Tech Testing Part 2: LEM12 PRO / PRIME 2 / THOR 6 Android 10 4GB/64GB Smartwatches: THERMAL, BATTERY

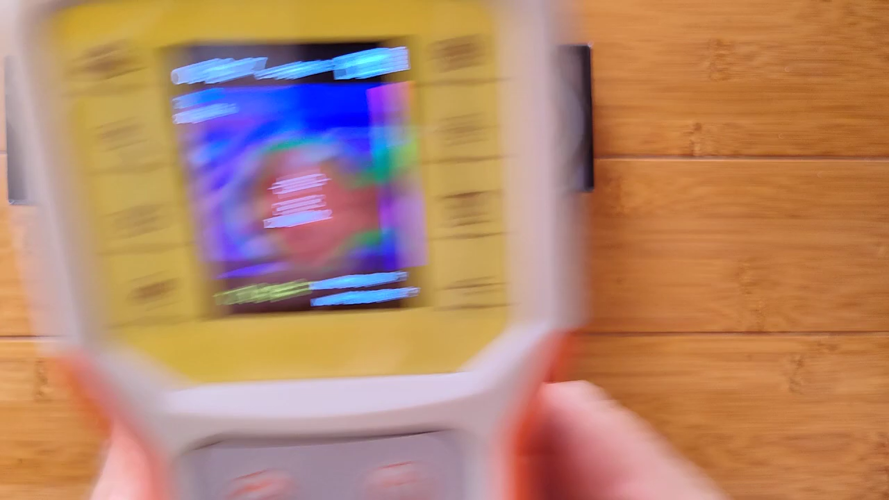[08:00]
thermally shut down that's the lem 12 pro 116 122 wow that's warm and this one is it 30 minutes now 30 minutes and 38 seconds it's saying on the front it's about 120 21 backside
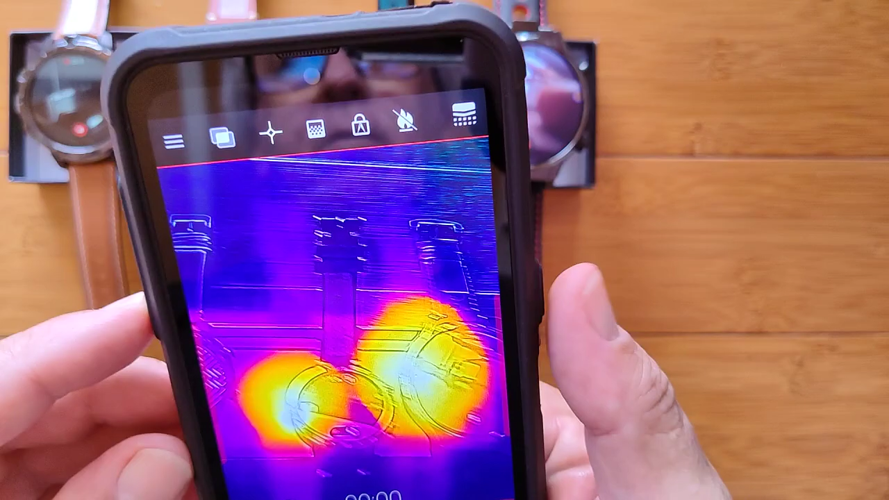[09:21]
boy okay there's a camera for you now
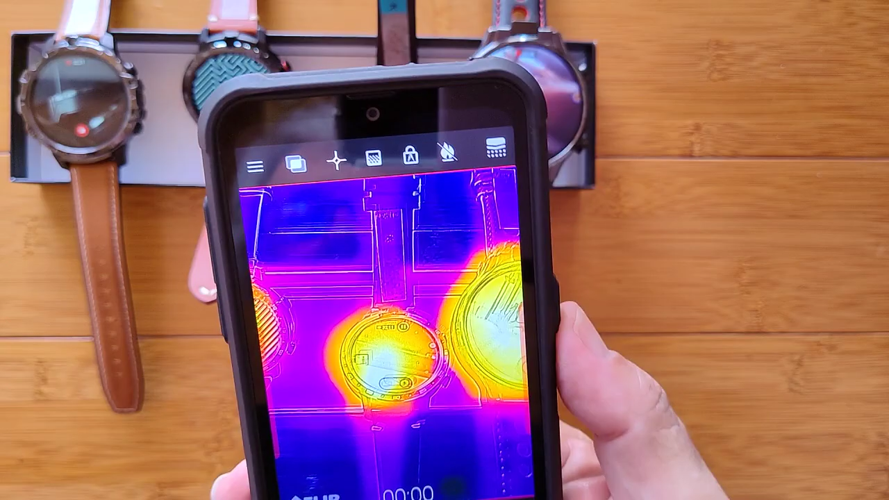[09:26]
what i got to do on this one is hit this and put a temperature thing
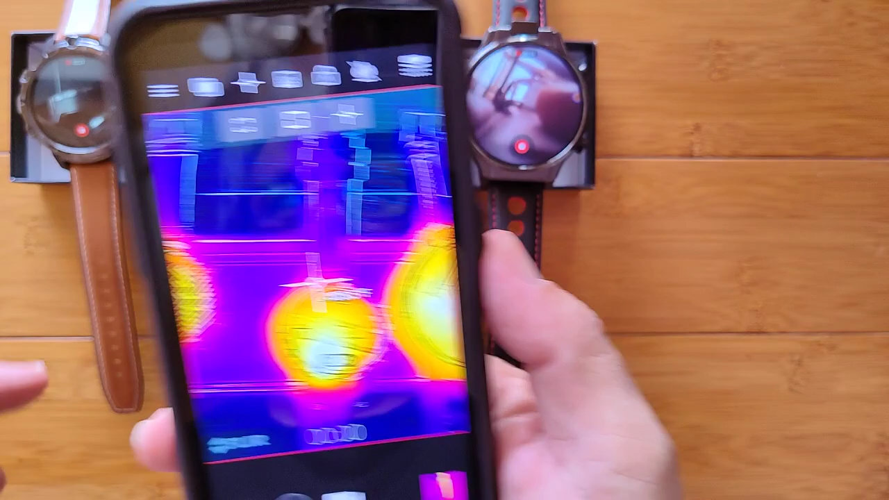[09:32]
on the front 120 here
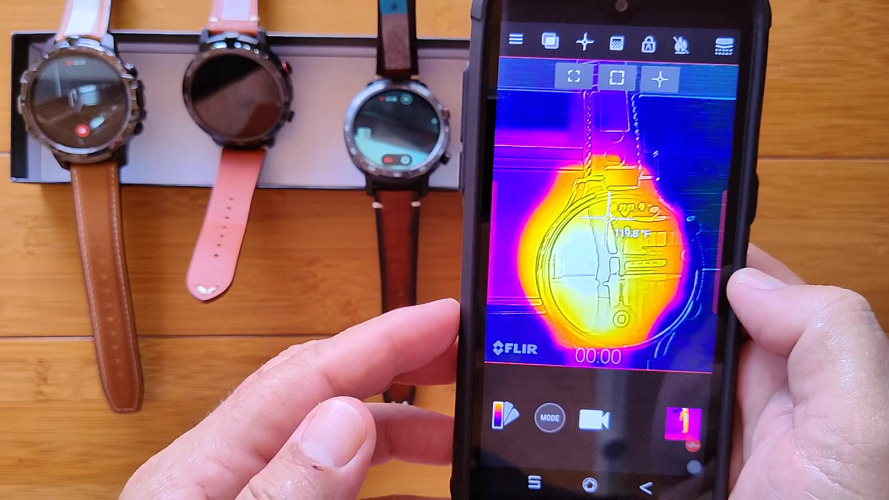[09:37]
white is the hottest so i want to bring this over
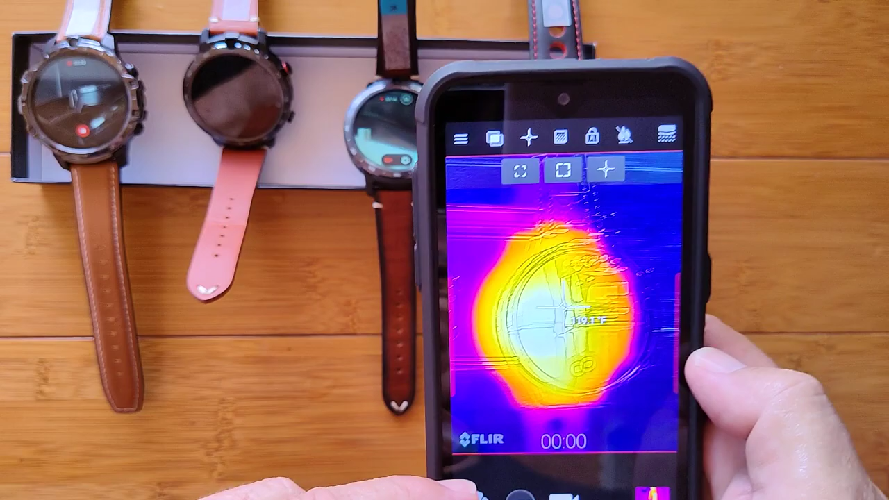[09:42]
okay about 119 120 the uh lem 12 the
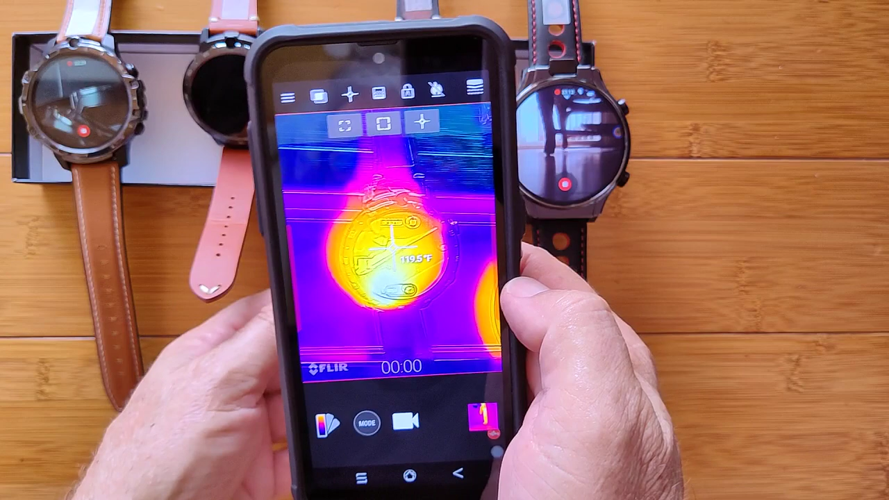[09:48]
original same thing 121 22 124 way down here
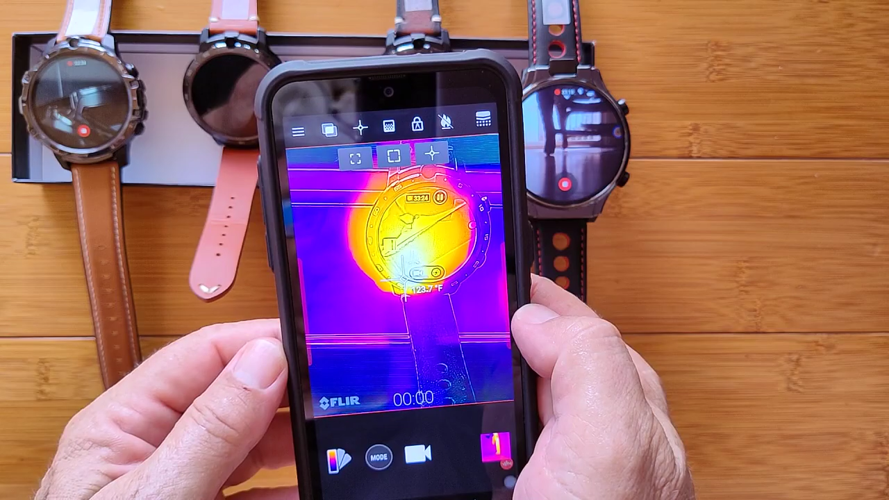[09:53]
this one popped off again the lem 12
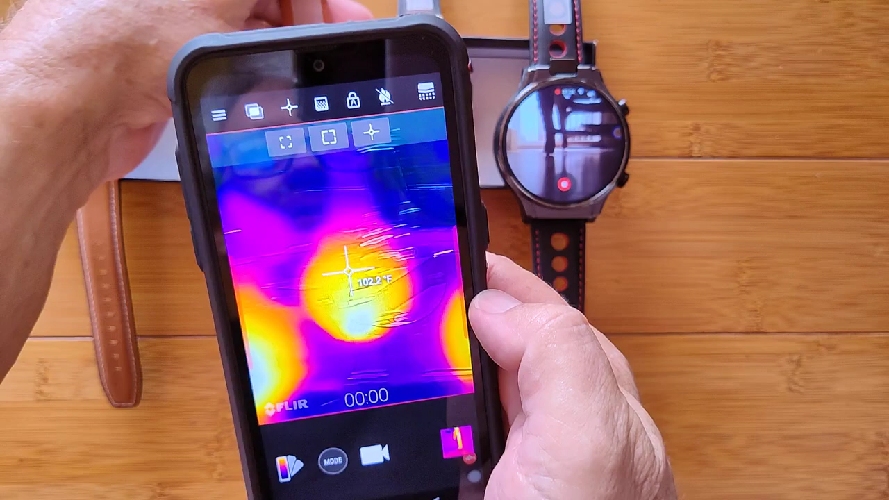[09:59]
pro overheated oh my gosh yeah but
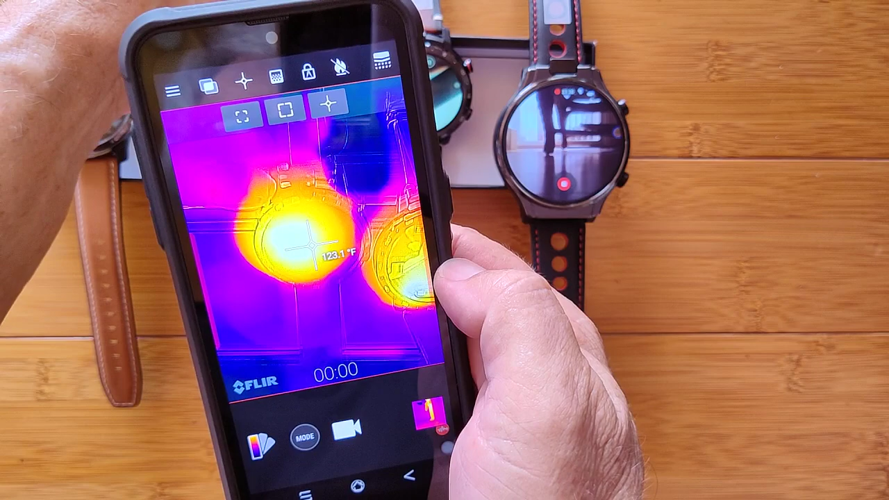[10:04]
it's only at 123 124 we're getting that also on this one
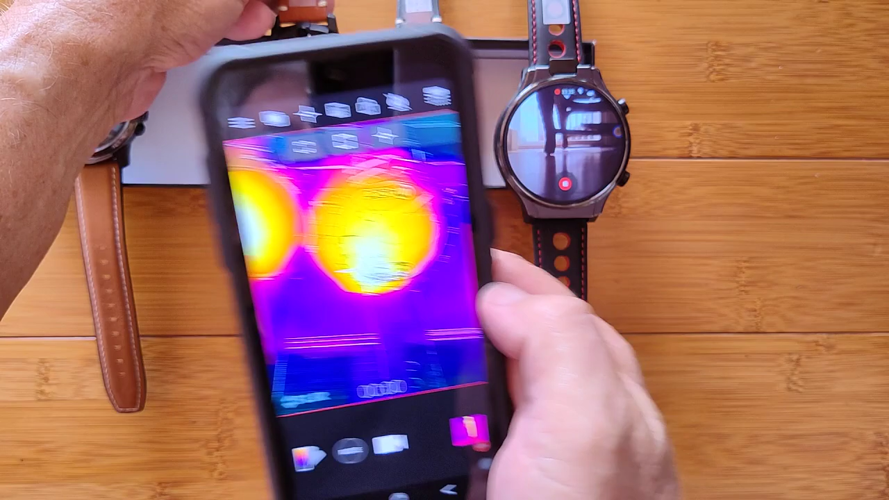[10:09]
but the uh lem 12 pro cannot handle it okay and uh the thor 6 is still cooking literally 125
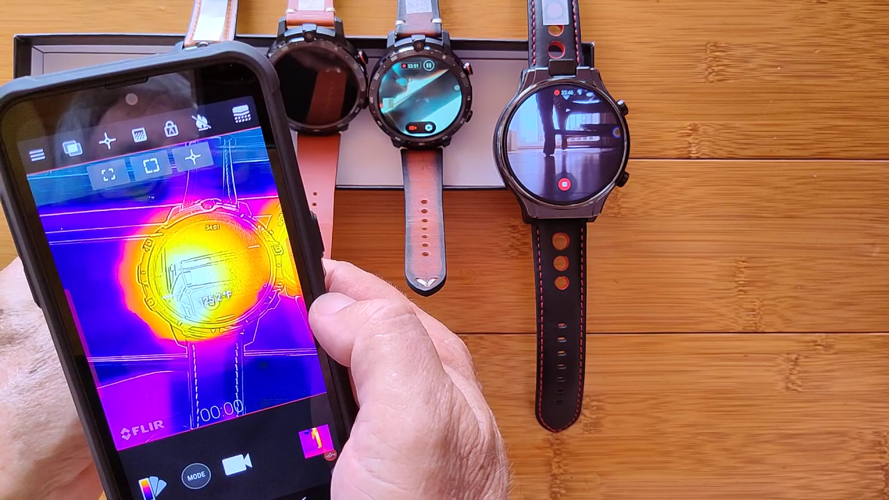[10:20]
and a half dang these get warm back same thing and that one section aha this one went off and is rebooting itself now 122 so we've had another failure that's the prime two at a lower overall temperature 117 18 in the front we're getting around 120